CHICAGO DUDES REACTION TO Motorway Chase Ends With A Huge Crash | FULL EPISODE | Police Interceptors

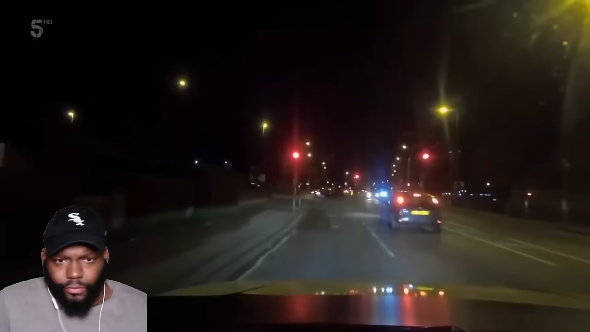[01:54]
It's Saturday evening, and Interceptors Dan Machin and James Carrington are on the lookout for a car that was reported stolen this morning.
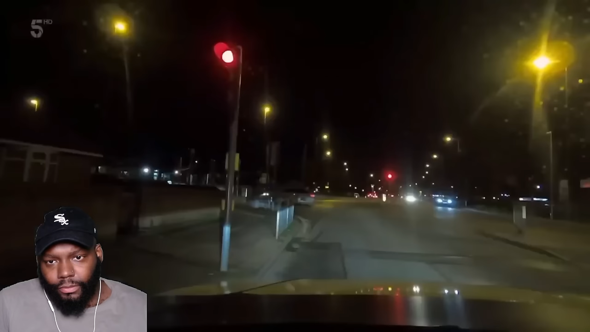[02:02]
Sindhill Road, southwestbound, a Peugeot 207, stolen from Lowell's Ray in Limby by means of burglary. Car theft has been on the rise in Nottinghamshire,
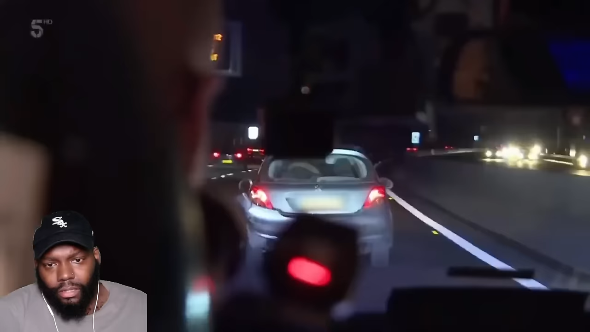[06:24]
How's it medium risk? Is it medium risk because it's low traffic? The runaway knows he can't outrun three intercept units. He's hoping his erratic driving will force them to call off the pursuit. This vehicle is at least three up.
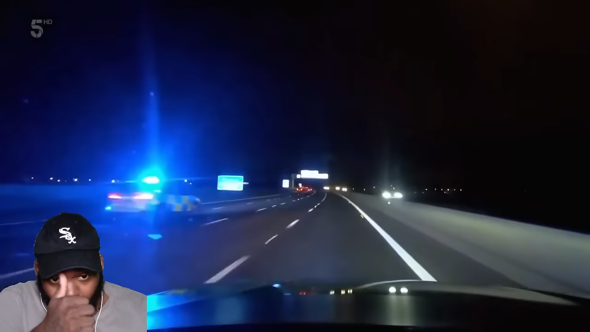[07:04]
To the lead X5, get near side. Back. Don't want him coming off the motorway. To an H, he's swerving across all lanes. He's to our near side now.
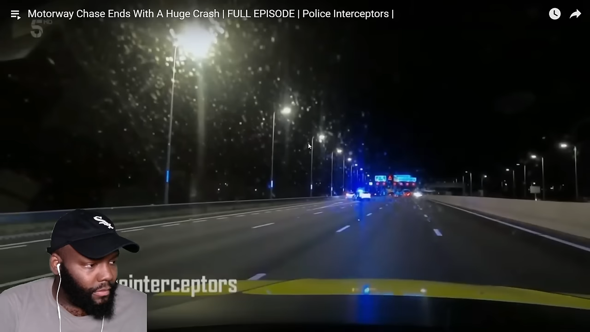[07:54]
Is it game over for the runaway? Was that an accident? Or was that like tactical contact that they be talking about? Way driver. Look like an accident.
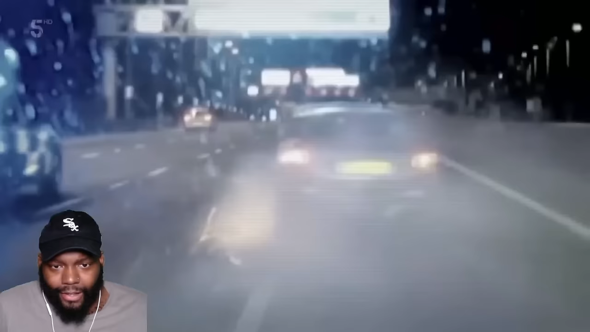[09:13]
the driver of the stolen Peugeot went for a gap that simply wasn't there. It's going to crash to the near side. Stand by, stand by.
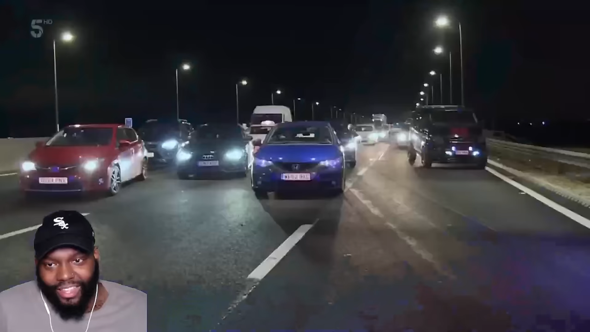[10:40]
The southbound lane of the M1 has been closed for 30 minutes.
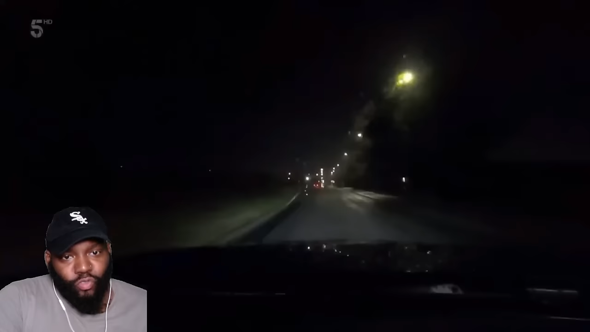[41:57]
Pause. Ahead, the pair spot a driver who appears to be in a bit of a hurry. He's going quick, isn't he? He is. He's crashed.